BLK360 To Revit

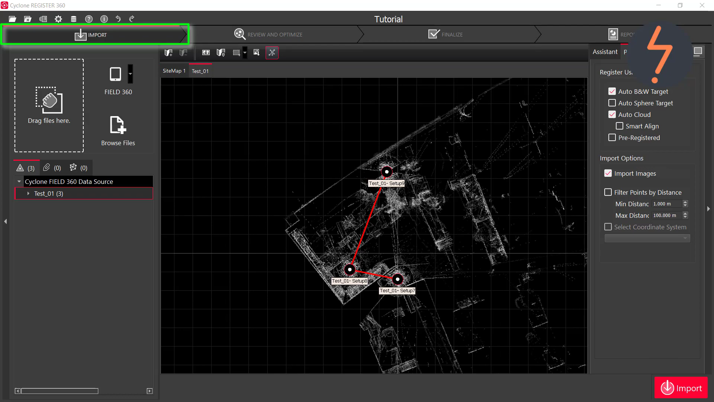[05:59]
Then move across to review and optimise. Here is a breakdown of the bundle recording each of the linked scans.
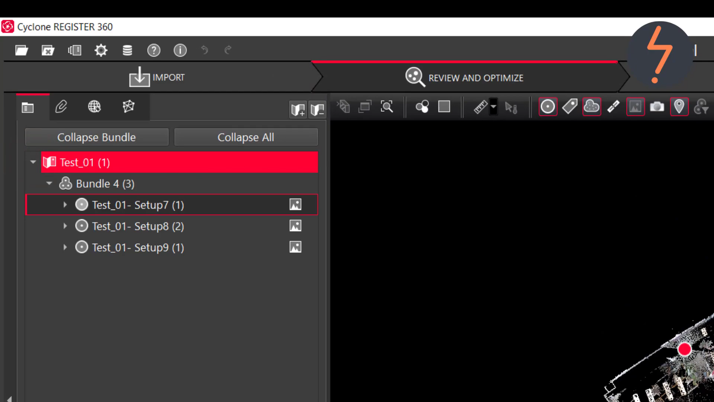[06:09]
Then click sitemap and then true slicer to interrogate the model using this toolbar.
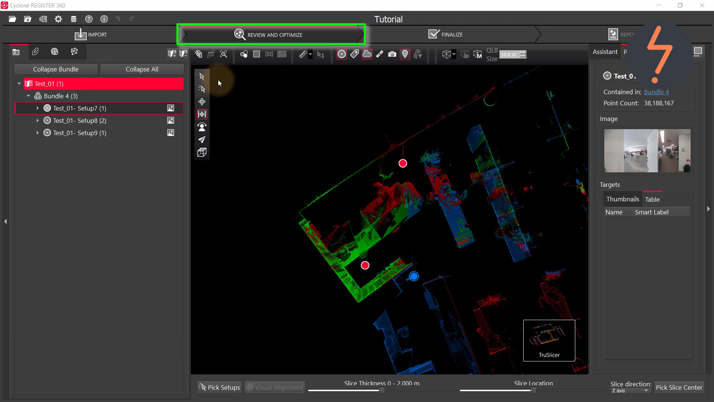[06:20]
Register also has additional controls down here.
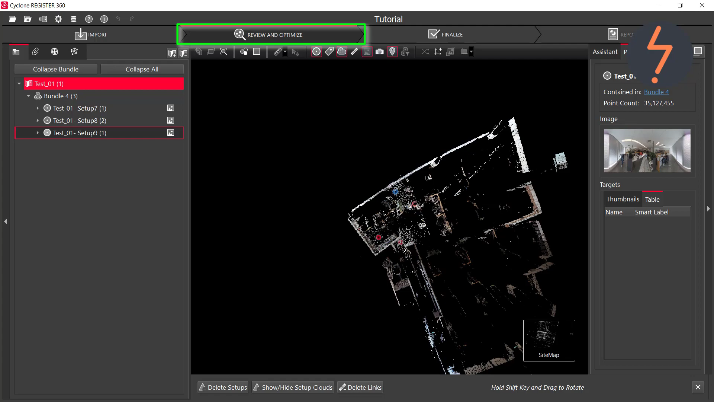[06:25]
Moving along to finalise.
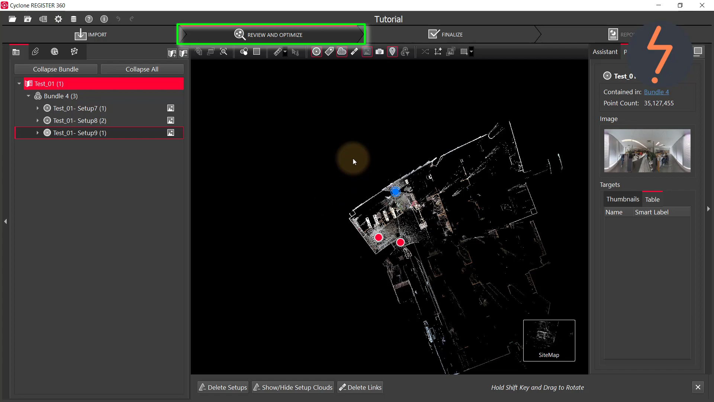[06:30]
Check the metrics. Using a traffic light system where green is good to go, yellow is acceptable and red requires review.
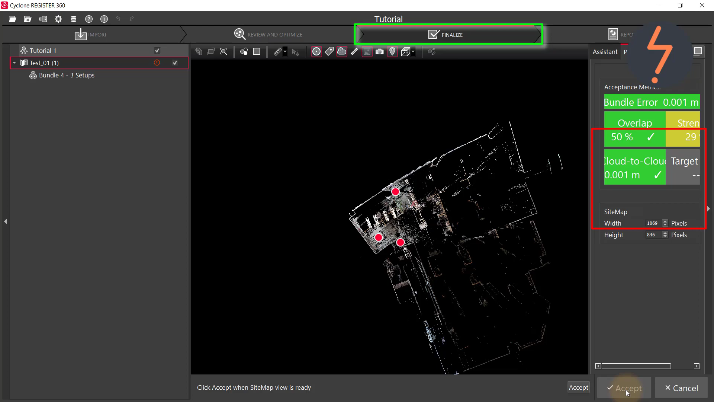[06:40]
If all is in order, click accept and accept again to proceed.
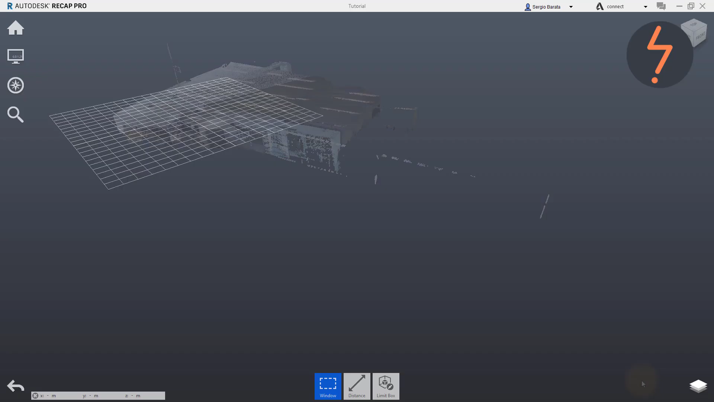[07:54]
On screen is the scanned data model.
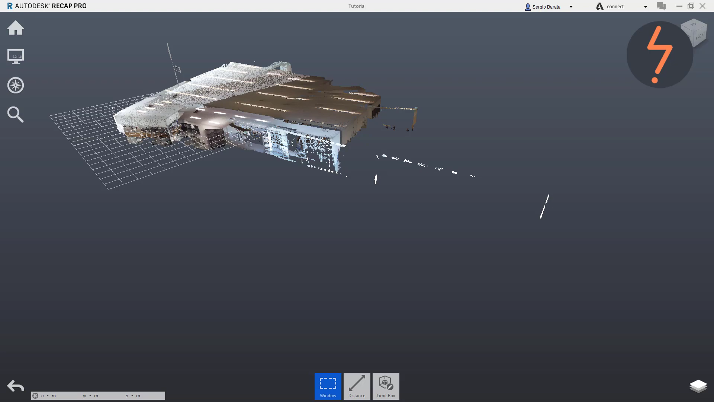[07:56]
In the next part of this tutorial, I will demonstrate the workflow for preparing a point cloud for import into Revit. I am using an out of the box sample file which you can also use to practice at home. Here are the tools. Find the monitor which is the display settings. And then move across to the eye.
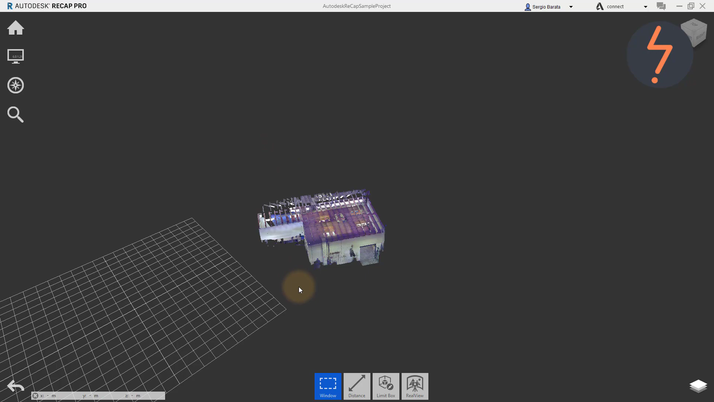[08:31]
We need to align the grid with an intersection somewhere in the model.
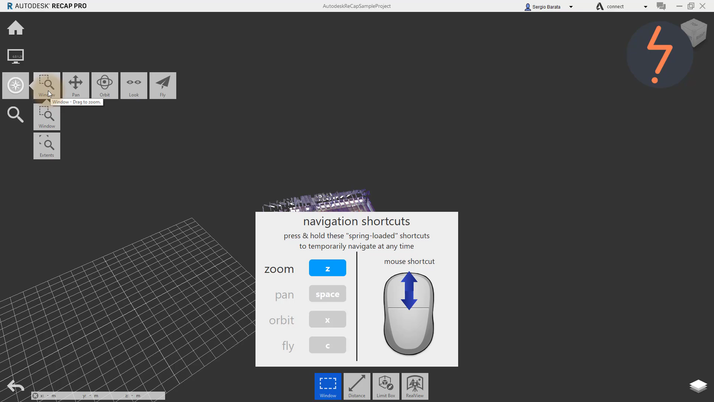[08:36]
To fix this, find the zoom tools and zoom in to an intersection somewhere in the model.
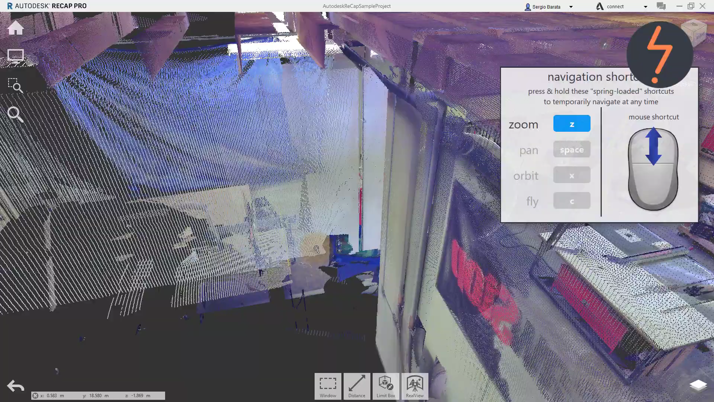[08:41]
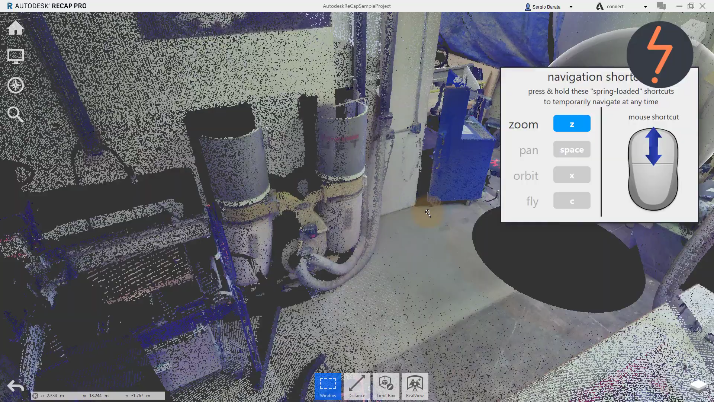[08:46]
Hit escape to exit that command and rotate the model so that you are viewing that intersection from the inside.
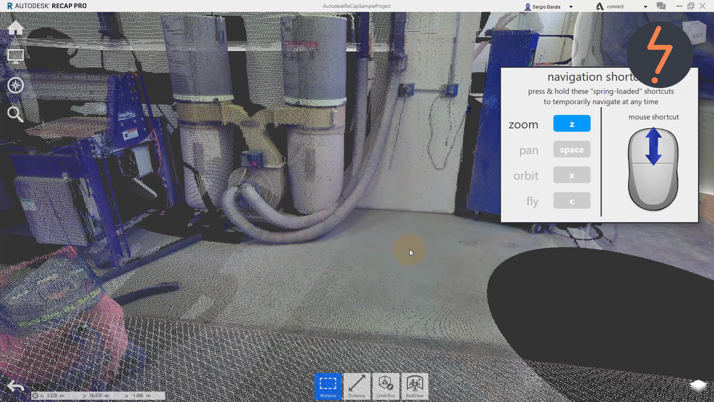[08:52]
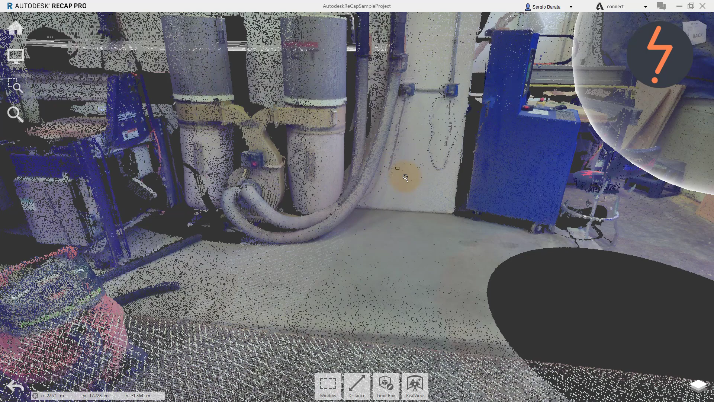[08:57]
On the display settings, find the cube and then click on update origin.
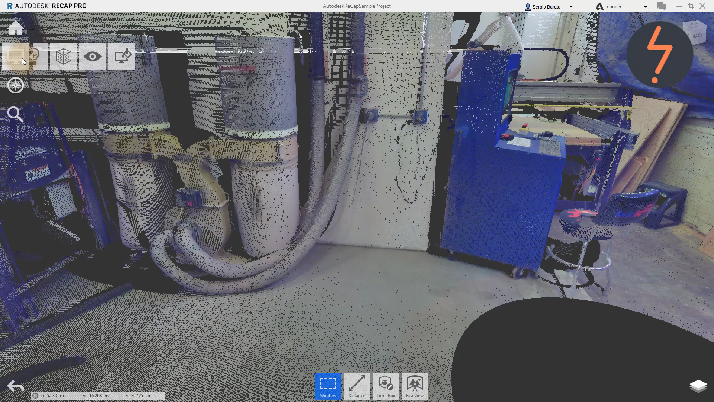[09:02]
And then follow the instructions on the screen. Firstly, click as best as you can to update the location of the origin.
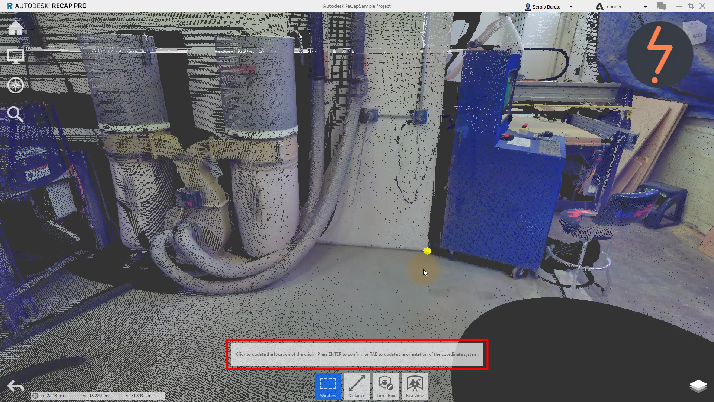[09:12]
As I click, a yellow dot represents the origin. Then press Tab to update the coordination of the coordinate system. The first prompt is to update the Z axis, which is OK. Press Enter to confirm. Now update the X axis. Somewhere in this region of the point cloud, select a point to update the location of the X axis.
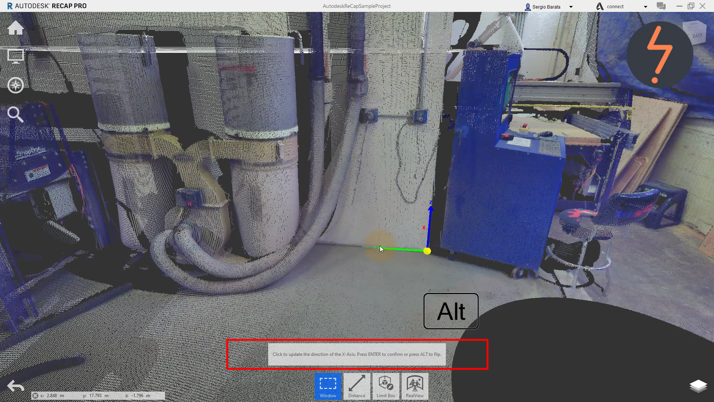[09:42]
Use Alt to flip the coordinates icon and use this to check the alignment. That seems to be OK now. Hit Enter to confirm.
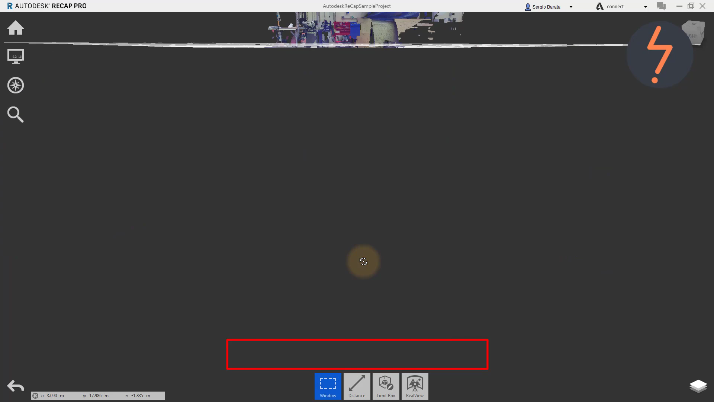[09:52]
Recap is now updating the origin. Using the view cube, we can see the final result.
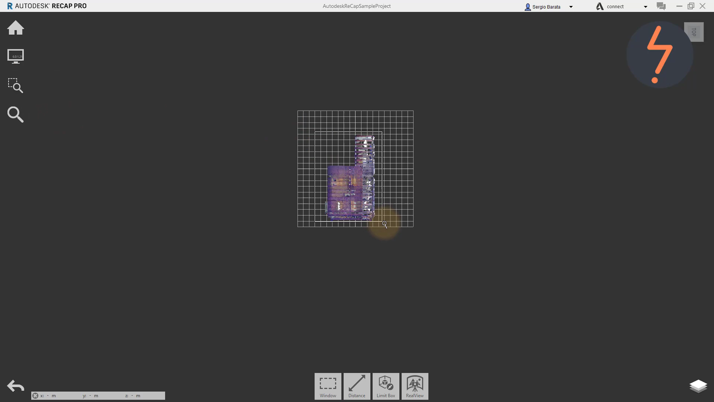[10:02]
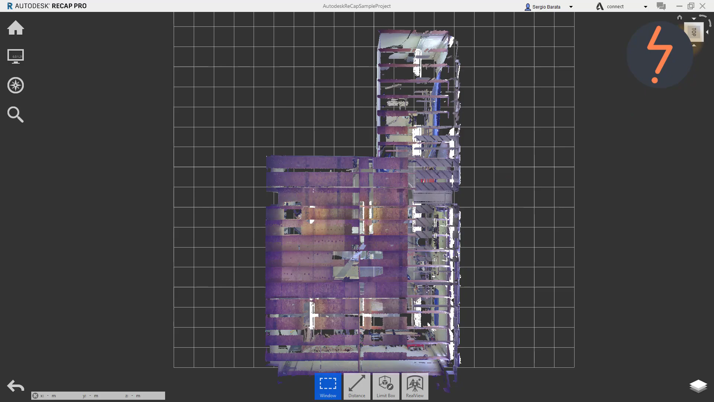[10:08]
Save the file. The point cloud is now ready to be imported into Revit.